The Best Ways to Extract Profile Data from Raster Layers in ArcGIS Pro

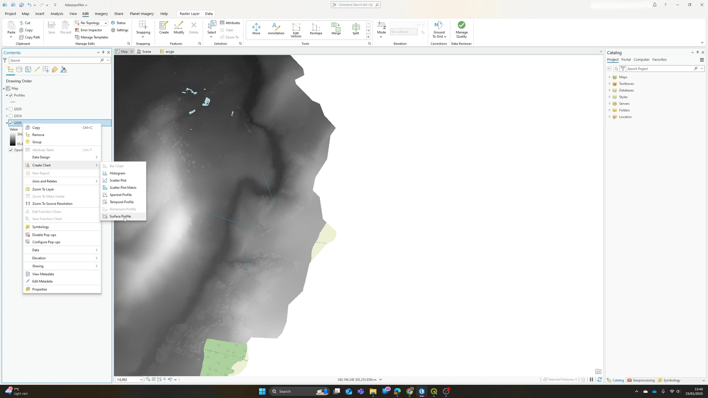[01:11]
2014 2020 and we can simply right click on one of these go to create chart and go to the surface profile option. So when this initially opens you'll notice there's nothing in there that's because we need to tell it where the profile is and we do have a few options at this point.
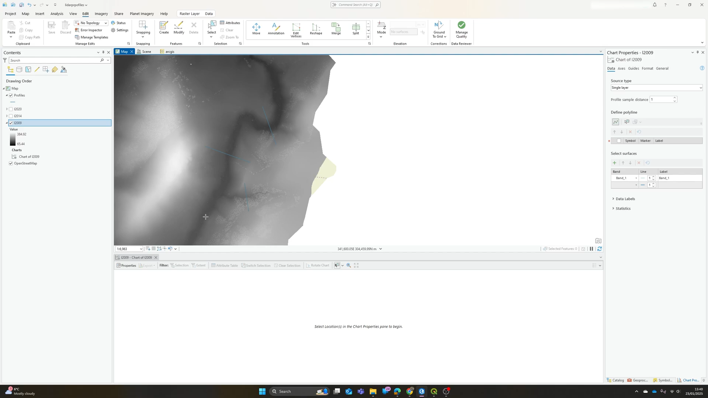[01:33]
So if we're just exploring and this is where actually the the built-in profile chart tool does come into its own we can use the line option here and draw a profile on our map. It doesn't have to be a single segment we can kind of draw multiple lines whenever we get to the end just double click to finish the same as we would if we were digitizing and voila it's created a profile graph
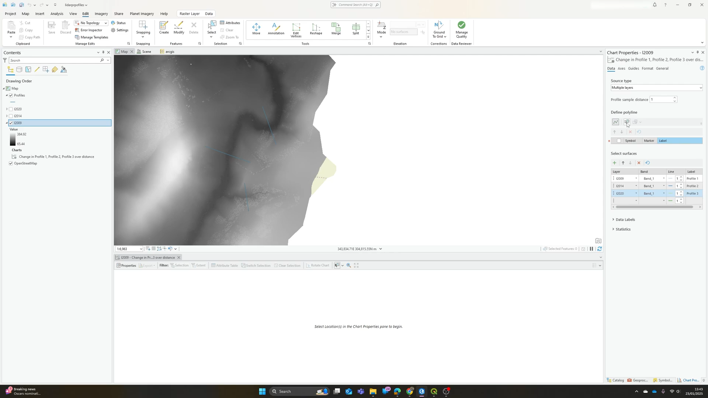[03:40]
If we've got set profiles that we want to look at then probably an easier better way to do this is actually rather than just drawing the line interactively we can use the feature selector to add existing profile lines and it doesn't seem to let us
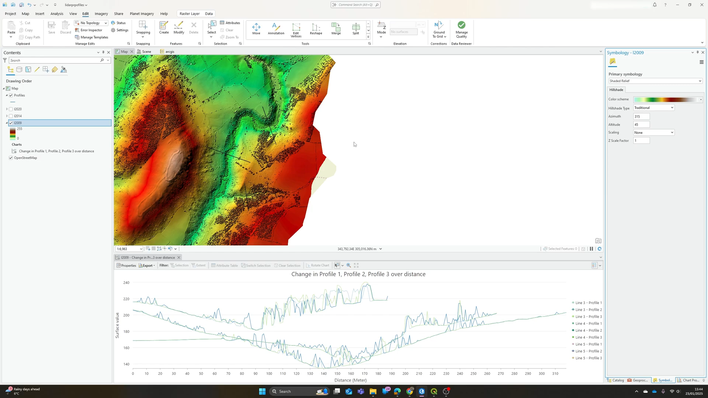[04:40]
a shaded relief which a lot of the time i tend to because a kind of basic stretch doesn't visualize the elevation data that well when you're um exploring it then actually if we go back to our chart tool and refresh let me just refresh
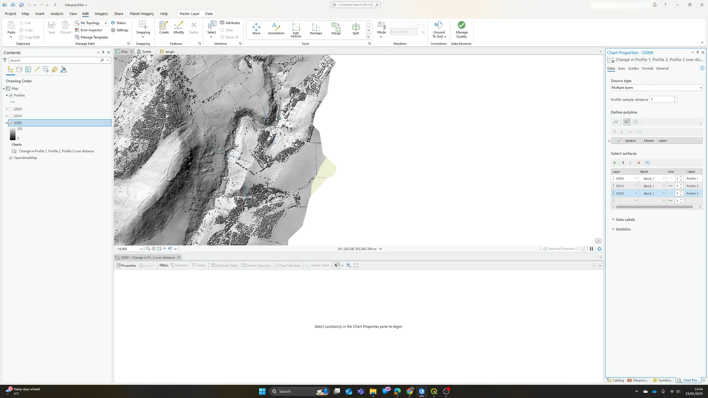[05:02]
select our lines again you'll notice that one of these now looks very different and that's because instead of using the actual raw elevation data for that layer it's now actually visualizing the the colors on the color ramp um which i could understand if i'd kind of exported uh a specific hillshade layer but i'm actually you know the the raw data is still there i'm just using
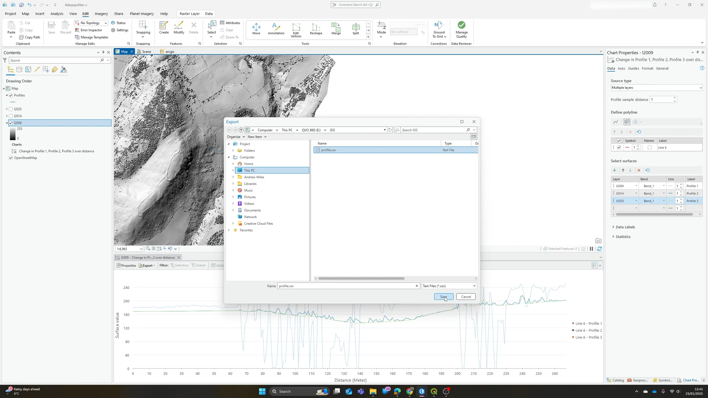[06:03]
discovered that when i've got more than one profile layer in theory you can go exporter's table um call it profile.csv i've got one saved from previously and
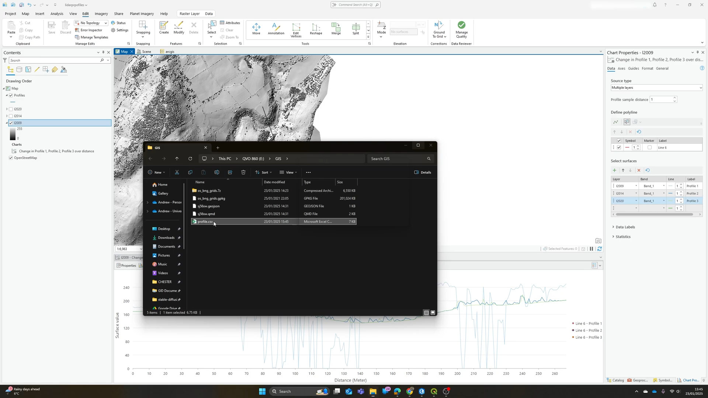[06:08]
if i now open this up it opens up in excel but it only seems to format properly for the the first of the profile
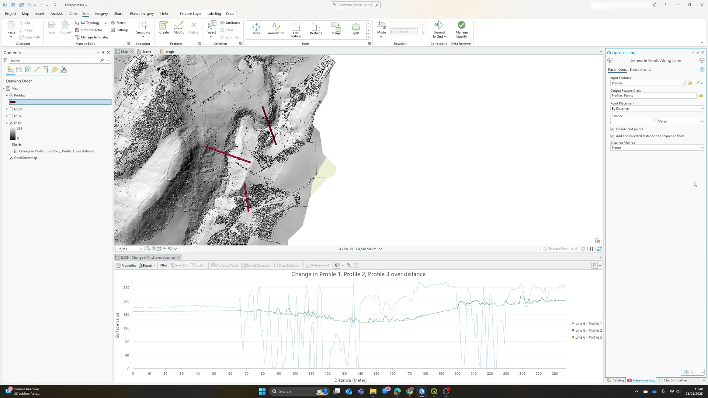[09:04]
include and we can choose as well whether we want to use planar or geodesic measurements so i'm only measuring over a short distance i'm going to stick with planar click run
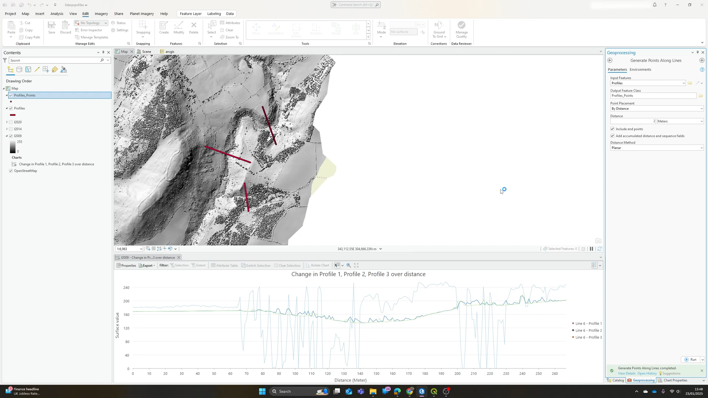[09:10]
and we now have our profile points and if i open the attribute table you'll see that it also has the the fid feature id from the profile lines so i know which of these points belongs to which profile
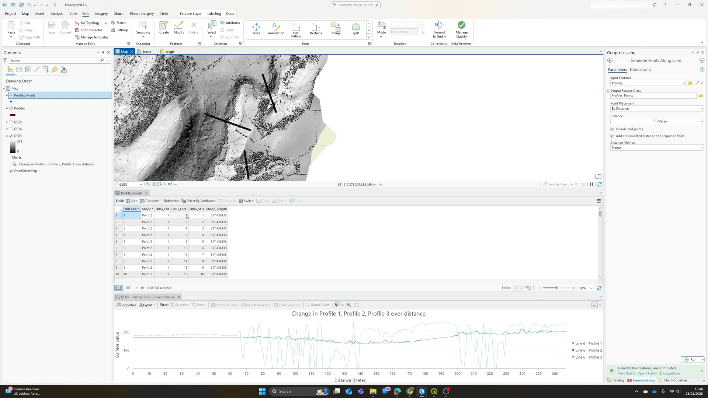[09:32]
okay so i've got a series of points how do i then go about getting this elevation data um alongside those so i can actually create profiles and we just have to jump to one more tool extract multi values to points
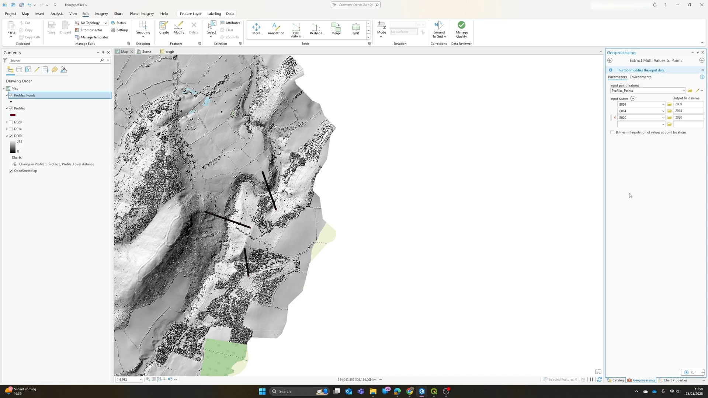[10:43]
and 2020 we can choose to just measure the value of the cell at that point or to use an interpolation to get a more specific point value i'm just going to use the value at the at the points and click run and if i open the attribute table now you'll see so we've now got our id the actual distance in meters the sequence and the elevation in each of those years and now we've got this we could just do
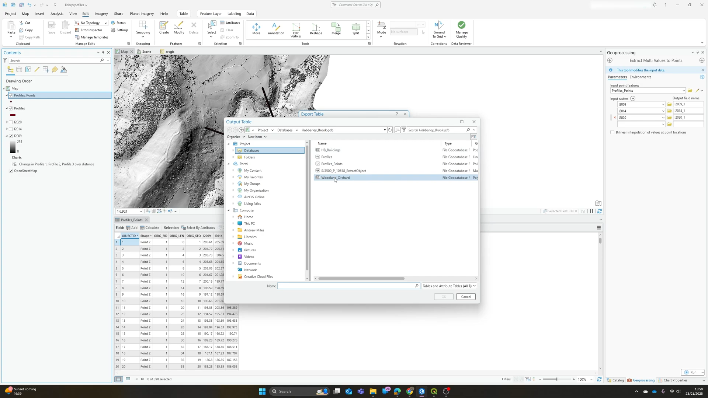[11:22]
data export table we don't need to export all the features so i'm gonna save this my gis folder